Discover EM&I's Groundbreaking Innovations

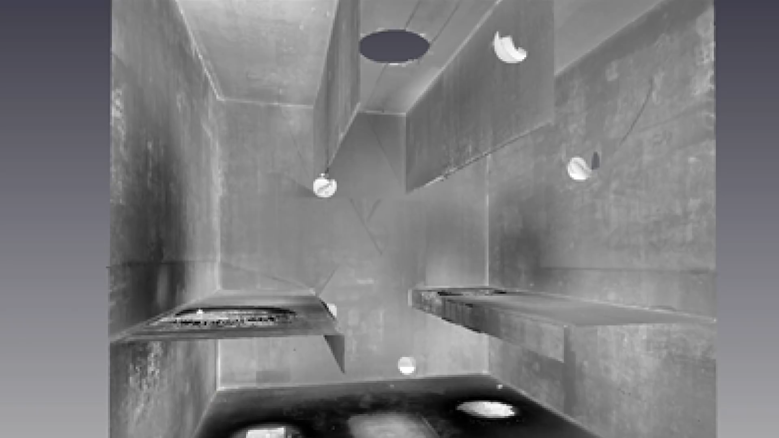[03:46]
So no-man laser can be inserted remotely into a tank and it can be used to identify any structural distortions